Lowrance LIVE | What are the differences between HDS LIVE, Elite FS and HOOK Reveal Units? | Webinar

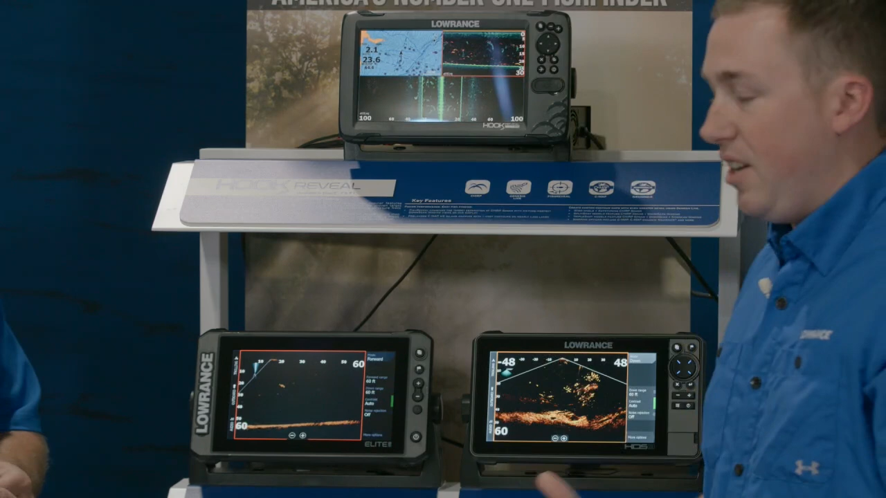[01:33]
Hook Reveal we really designed to be the easiest product on the market to use. All the menus on it are super simple we'll see a little bit of that on the water it's really easy to fly around. You'll see it's mostly the smaller screen sizes so it'll be available in a 5 inch a 7 inch and a 9 inch.
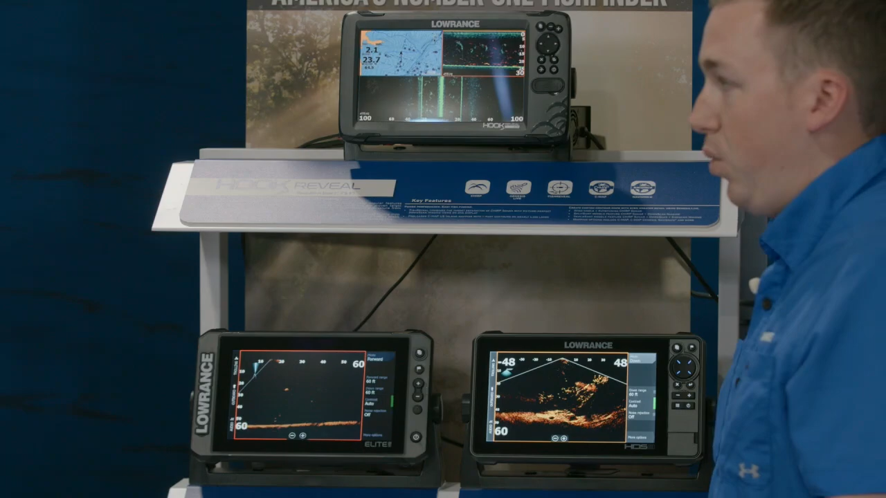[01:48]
Then there's different sonar technologies as well so if you need side scan if you don't need side scan there's a Hook Reveal for you. If you step up from Hook Reveal you move into our Elite FS. This is our newest display we've launched this one last year and it sits right in the middle. It's actually the most value packed fish finder in the market I believe.
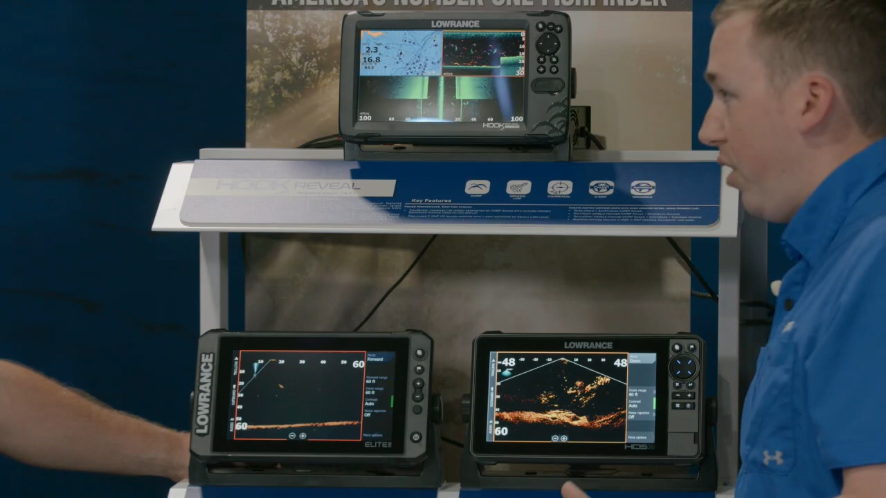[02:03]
So in terms of you know all the performance all the capability you're going to have a lot of things that you would normally have seen in the higher end but they're packed right here in the middle. So things like a touch screen you're going to have some networking so if you want to put in a like a dome radar or a new active target live sonar that you see in here that's pretty cool looking right. Ghost trolling motor? Ghost trolling motor as well all full networkable right there too. When you step up from Elite FS you move into the ultimate fishing system here with HDS Live.
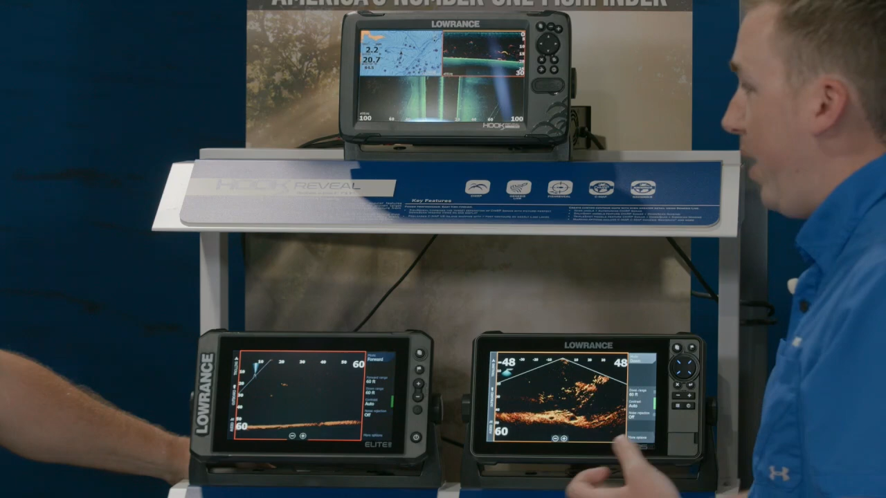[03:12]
is really easy actually mounting the display whether you're using the bracket or you're flush mounting it super simple and easy.
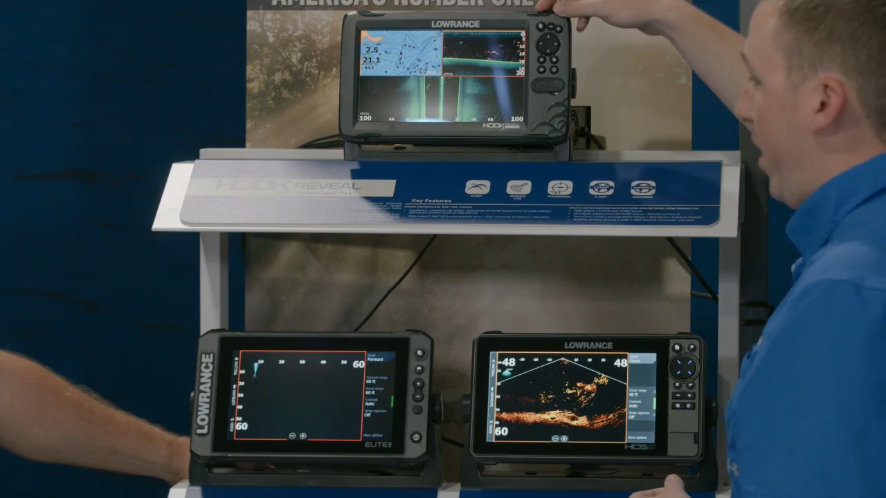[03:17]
But we still have versions that have side scan and down scan can you talk a little bit about the difference of those? Yeah so we've got a few different models of hook reveal the easy way to tell is it'll say right here on the on the label if it says it's a TS that means triple shot and if it says SS that means it's a split shot the difference there is side scan TS models have side scan down scan and chirp sonar and SS models have chirp sonar and down scan. Alright you talked about stepping up to kind of the middle child which is no middle child it's a big middle child
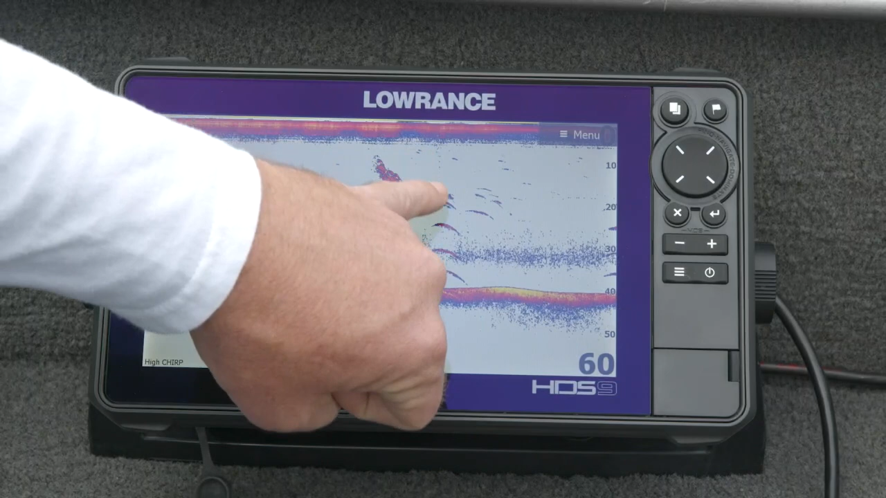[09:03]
still there but you know you can't always rely on those again that's why we do the artificial targets but here we go again one two three four targets in the water and you can see if you look real closely right here that line coming down that's the actual that's the actual line we have these suspended on and there come the targets again you know on this pass with high chirp you can even see the anchor on the bottom all
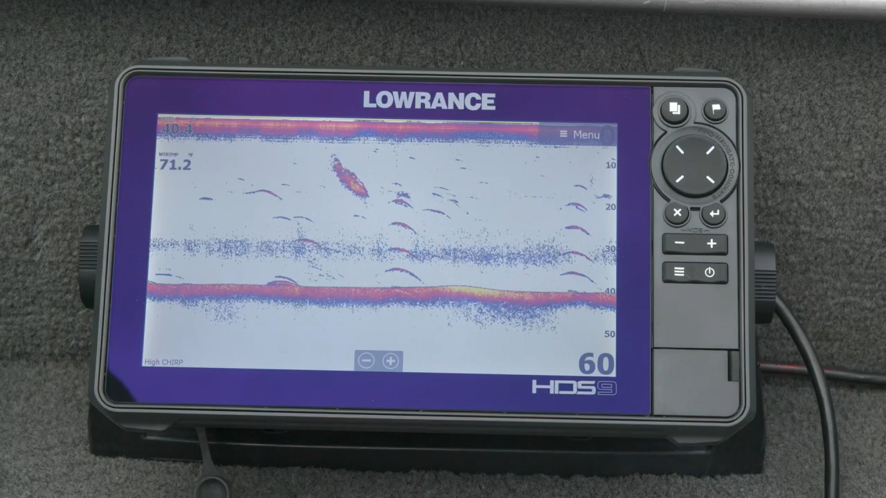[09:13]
right so one thing we talked about is the fish arch and matthew on the front of the boat gave you a demonstration of what a fish arcs looks like here going off the edge of the screen are those targets we did about two miles an hour you can see the tail of them as they go down in the start of the arch then it gets taller in the middle and it drops down at the edge people always ask what do fish look like when you're sitting stationary you know why don't my arches look like arches anymore well now these targets were anchored directly on top of these on the artificial targets we suspended they're no longer coming in
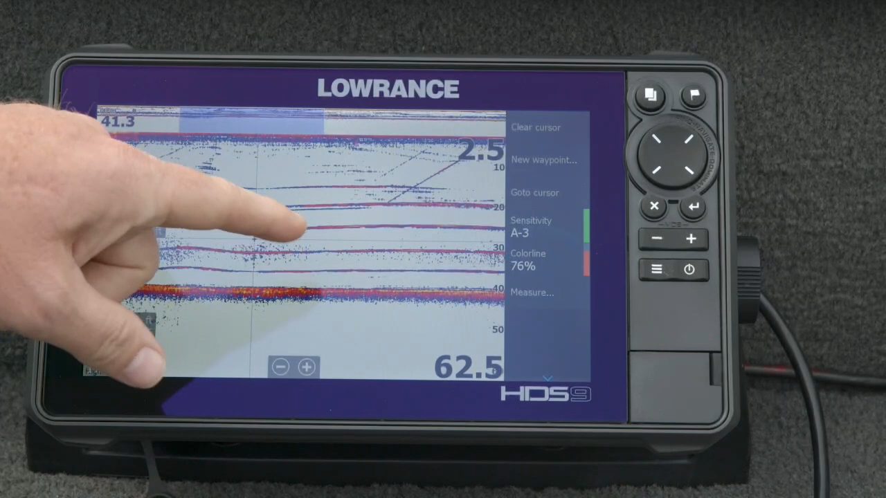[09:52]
and out of the cone so they're not going to make that arch we're banging off the same place of that target over and over again in a consistent depth so when you see something that looks like this on the screen is when you're anchored up fishing if you're you know anchored to a brush pile or drop shotting vertically fishing jigging ice fishing you're going to see lines not arches whereas if you're actually moving you'll see arches and then the arch itself at a higher rate of speed should get narrower and at a lower rate of speech it starts to stretch out up until the point where you actually are stationary and it just stretches out and covers the whole screen another question we get all the time is people asking what are the differences in the frequencies why would i want to use high
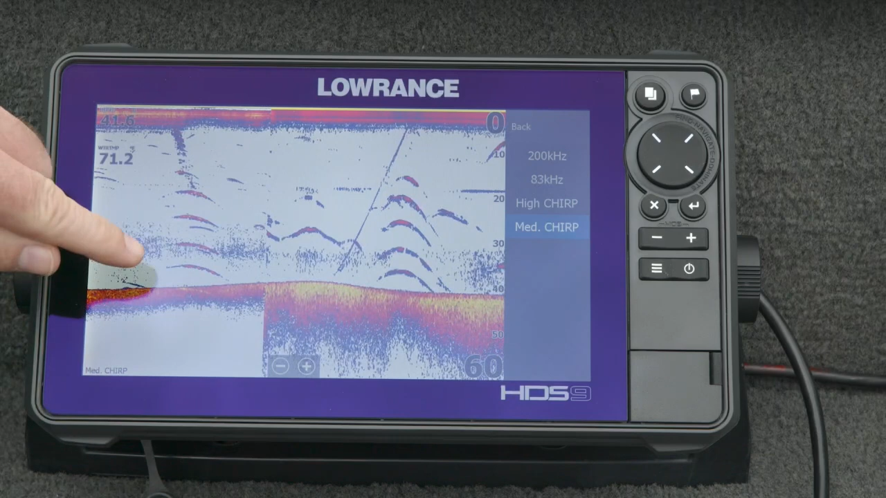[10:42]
and kind of see you know detail this is high chirp on this side of the screen basically you see the bottom isn't as thick the arches aren't as thick but if you start to see some of the actual detail between them and the spacing like right here between those two balls in that bag versus over here on medium chirp we're going to a wider cone angle wider cone angle is more coverage it's looking at more stuff so it's inherently not going to be as high detailed but i can actually see a little bit more information about maybe what the bottom is i can actually see these targets bigger and wider so if i were searching for a bigger area or even maybe wanting to cover a little bit more water and give up a little bit of clarity i could switch to medium chirp so right here frozen on the
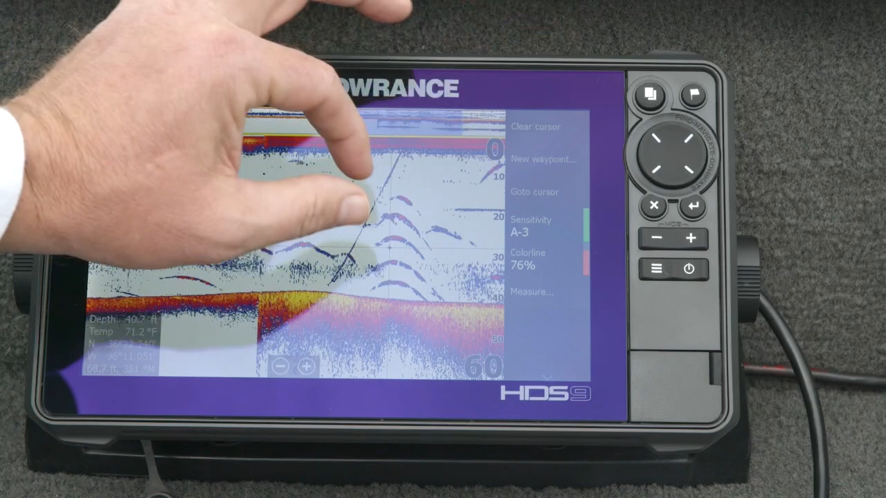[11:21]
screen is a great example of what is high chirp look like versus what is medium chirp look like and again it's really down to that clarity thin high detailed wider thicker so we talked about high chirp and medium chirp but we haven't talked about is the low frequency so low chirp or 50 kilohertz this boat we don't have a transducer on that on here for that i mean we're only in 40 feet of water so you really don't need 50 kilohertz 50 kilohertz is really going to be for you deeper water anglers that need the depth penetration that you just won't get out of 200 or 83 the transducers we sell with 50 kilohertz for the most part include 200 so you can still get that high frequency clear crisp image but when you go much deeper and you need